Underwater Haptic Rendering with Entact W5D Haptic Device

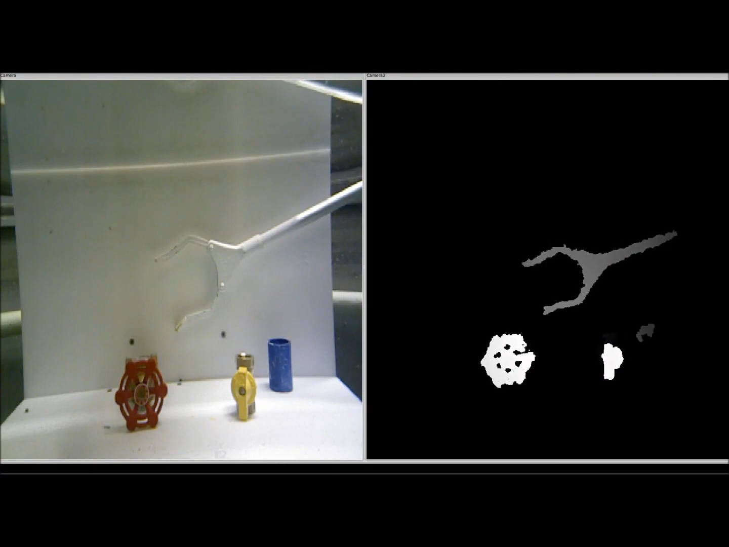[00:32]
The depth data is shown on the right and the video image is shown on the left.